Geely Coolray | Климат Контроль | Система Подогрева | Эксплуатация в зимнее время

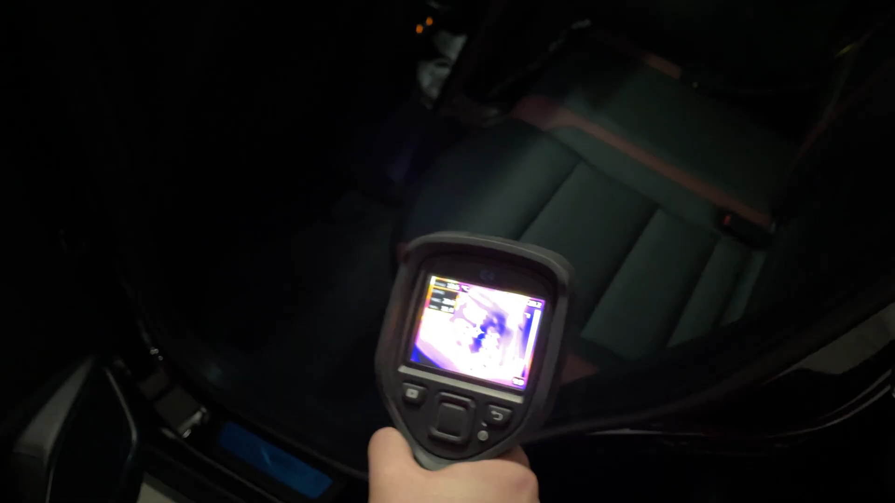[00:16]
что не сильно равномерно Есть вот эти холодные участки, где просто будет постоянно замерзать или запотевать Опять же,
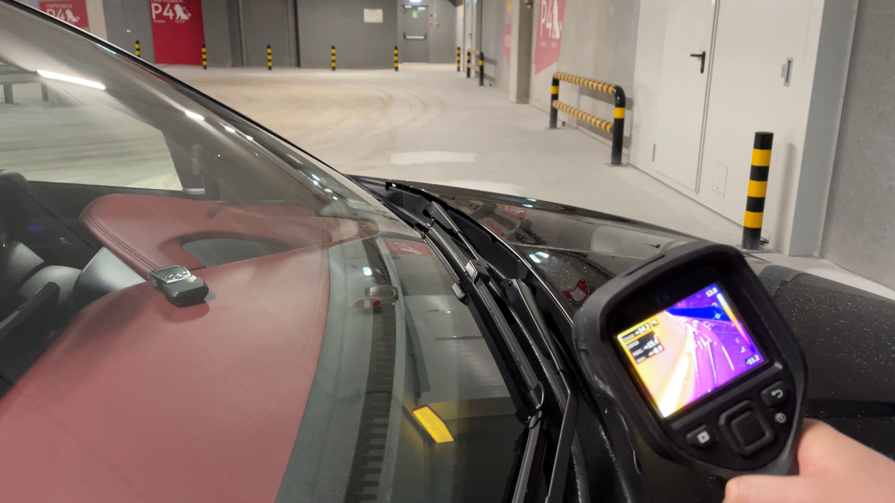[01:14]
То есть вот идет эта часть
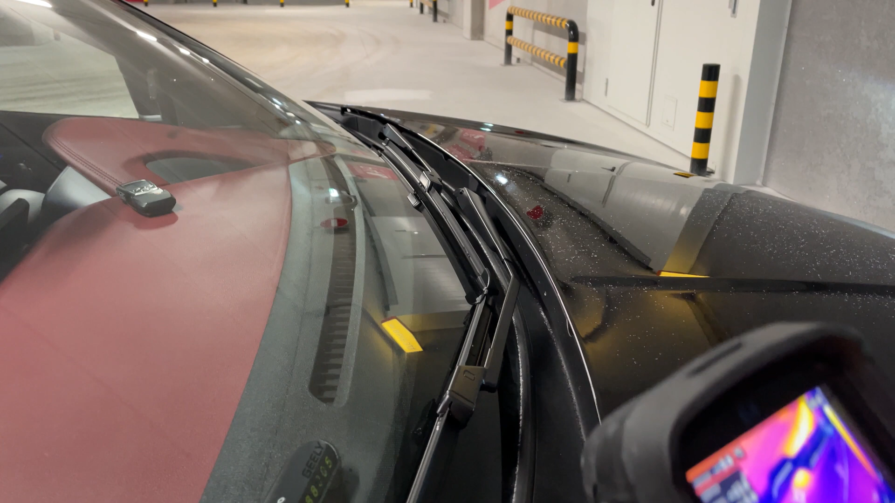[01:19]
И вот где-то на половину щетки она у нас заканчивается
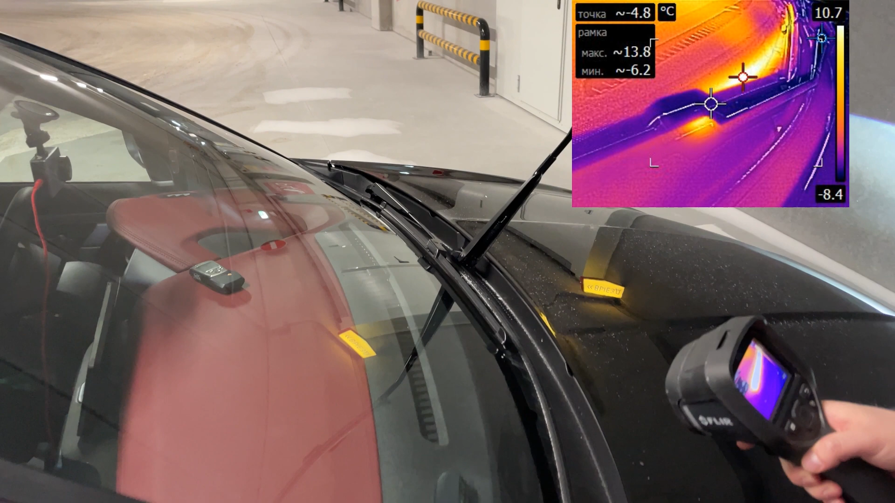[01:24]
On screen: spot -4.8°C
Но ее сейчас здесь не видно Ну вот, чтобы подробнее было, как это выглядит
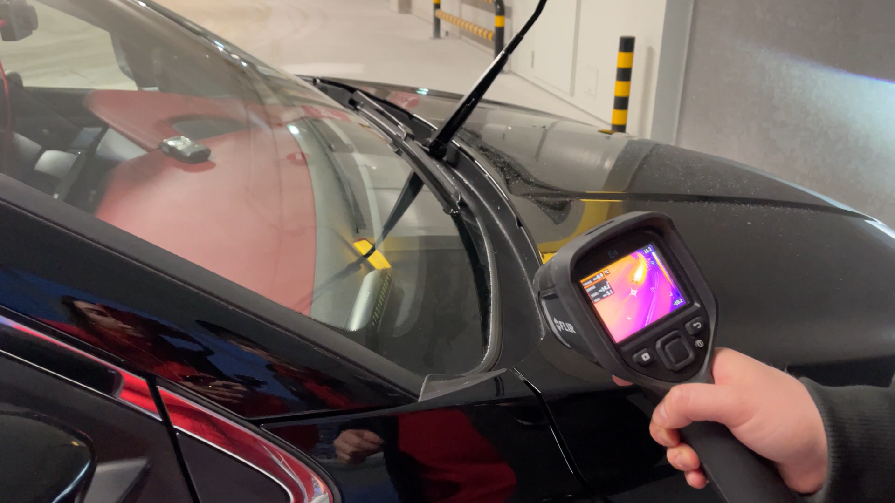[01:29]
Но при этом у нас еще остается где-то здесь, не знаю, сколько здесь Сантиметров,
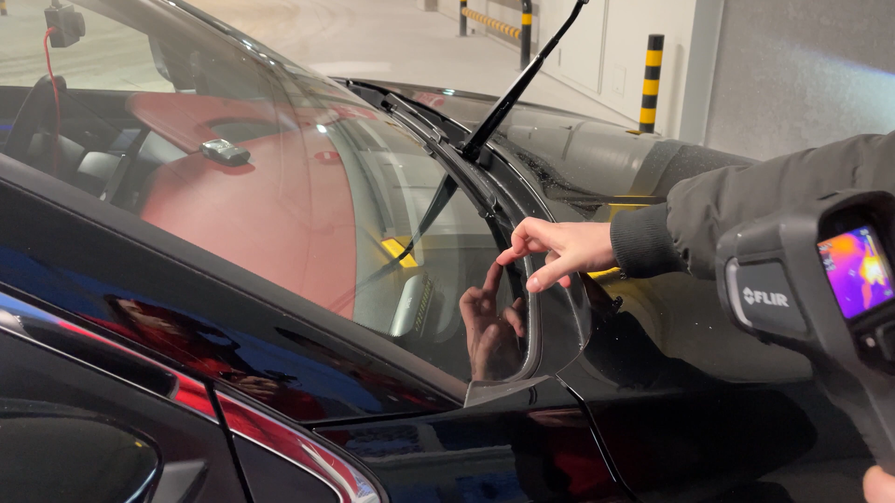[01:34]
наверное, 20 свободного места,
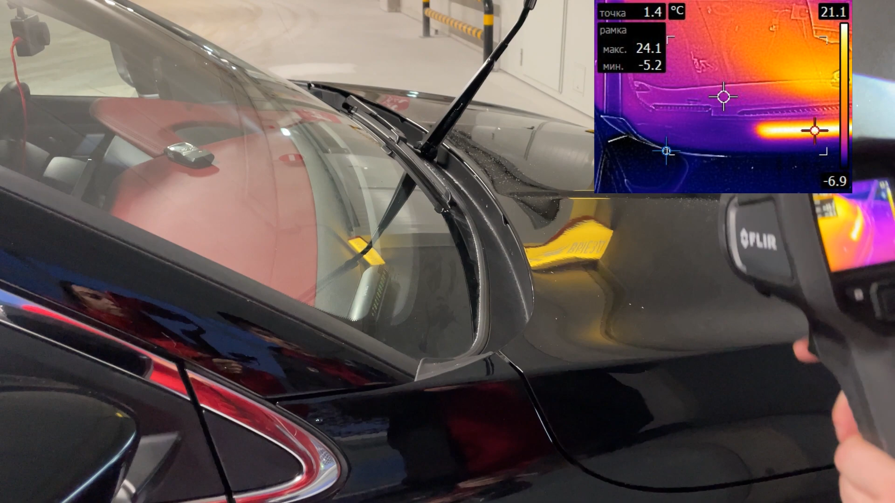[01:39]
On screen: spot 1.4°C
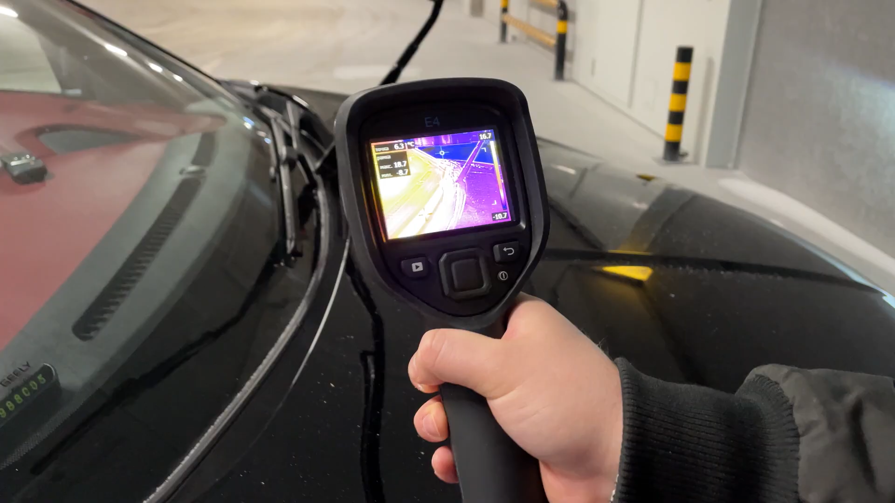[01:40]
куда она не доходит Вот так вот расположена зона покоя дворника Это у нас получается левая часть По правой у нас все четко,
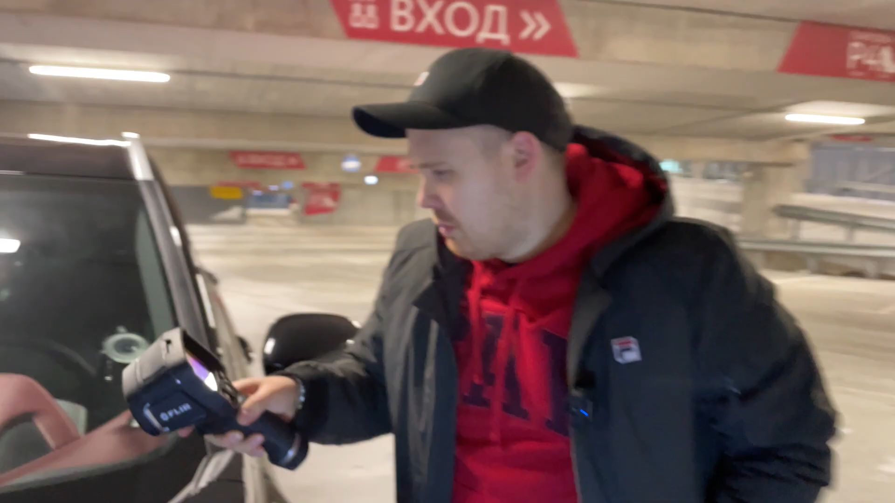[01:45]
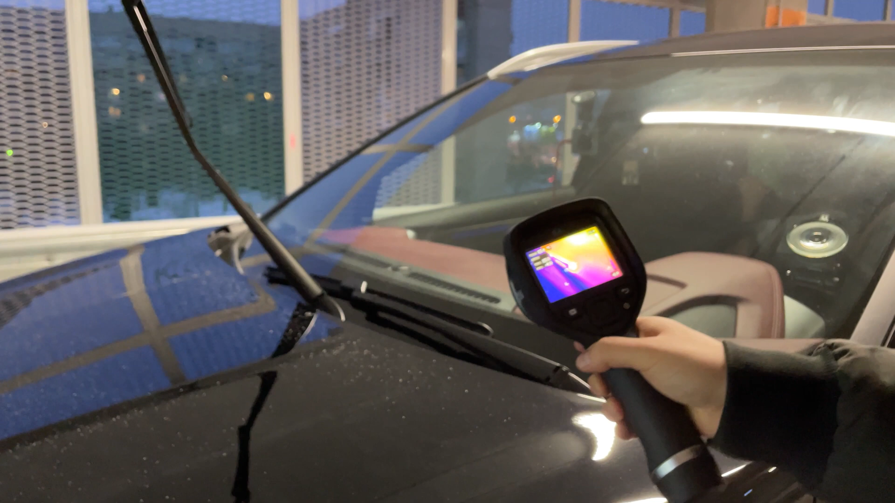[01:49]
где заканчивается дворник В этом месте у нас, соответственно,
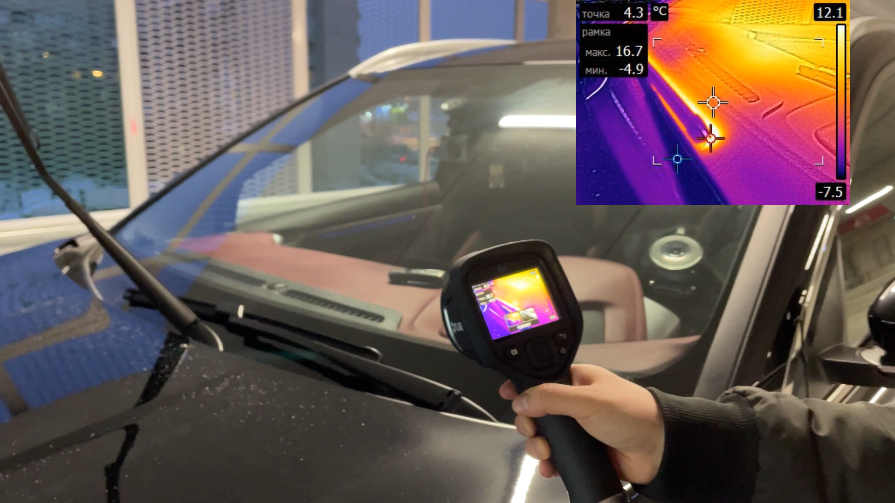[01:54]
On screen: spot 4.3°C
располагается конец нити И вот у нас эта нить,
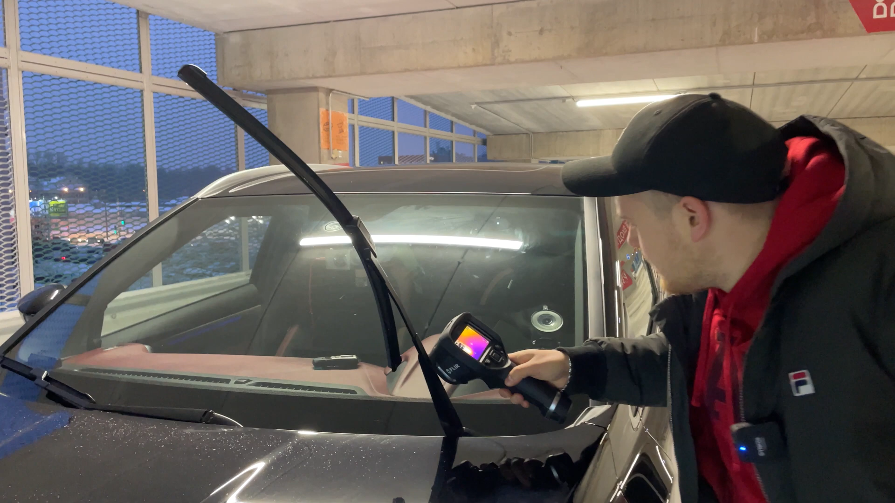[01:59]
она здесь видна Так вот она выглядит на тепловизоре Надеюсь,
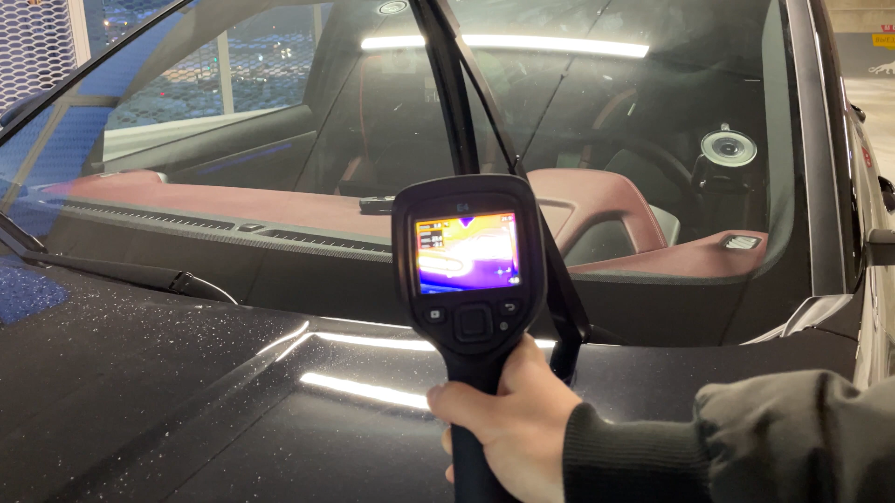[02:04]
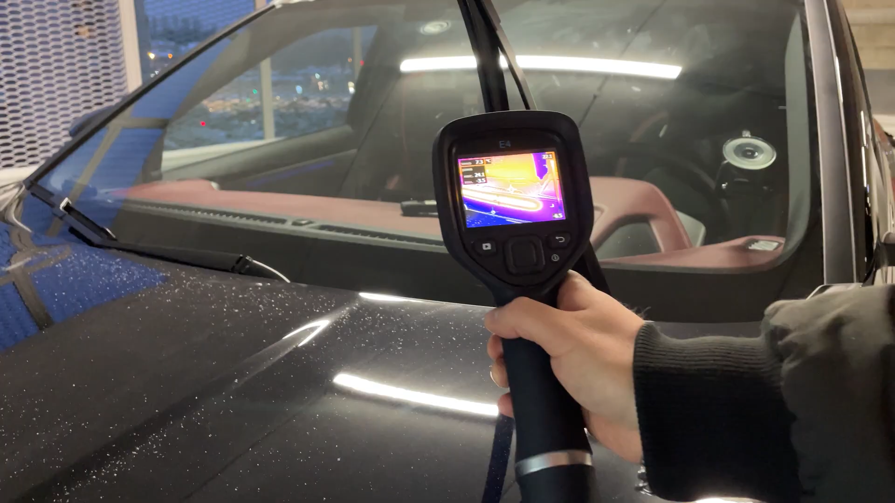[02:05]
что-нибудь будет здесь видно Ну, в принципе,
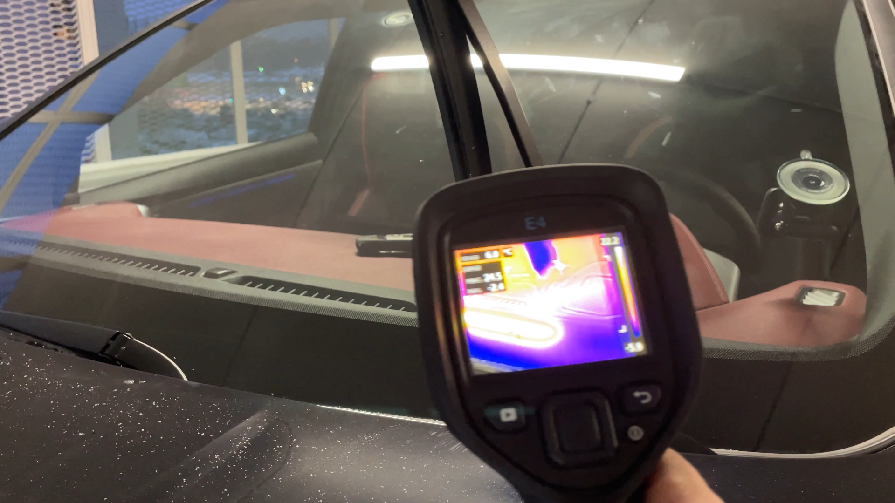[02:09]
и так видно Вот понятно, вот она проходит Что касаемо задней